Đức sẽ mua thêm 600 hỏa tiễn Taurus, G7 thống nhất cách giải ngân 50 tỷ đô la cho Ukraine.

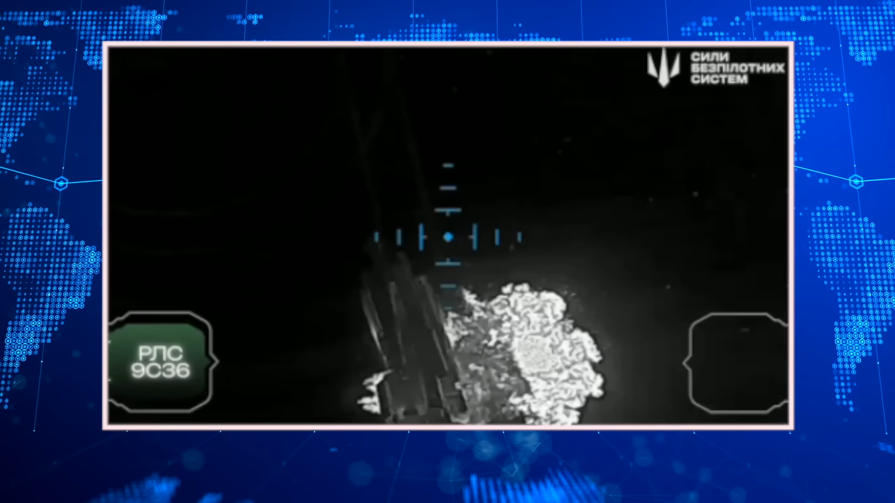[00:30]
Ukraine phá hủy hai hệ thống Bukm-3 mới nhất của Nga vào một trạm radar bằng vũ khí 500 đô.
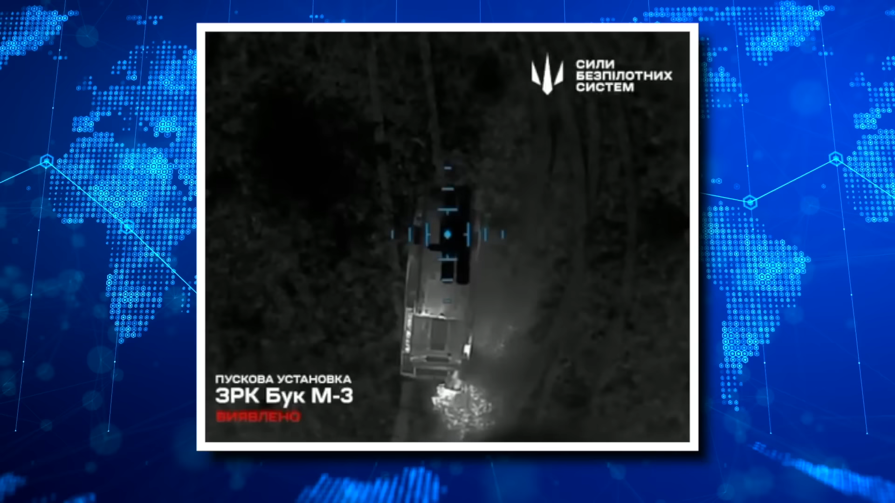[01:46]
UAV Ukraine trị giá 500 đô la đã tiếp cận vị trí của đối phương và thả đạn dược vào vị trí các hệ thống phòng không tối tân, trị giá hàng triệu đô la của Nga.